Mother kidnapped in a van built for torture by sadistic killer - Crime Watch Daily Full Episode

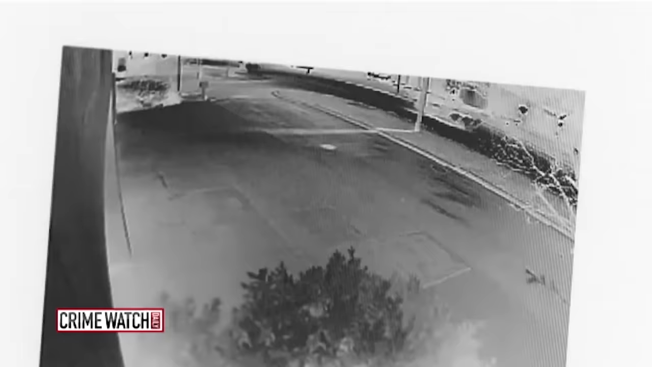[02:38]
That's the van in this surveillance video from the cameras at the pump.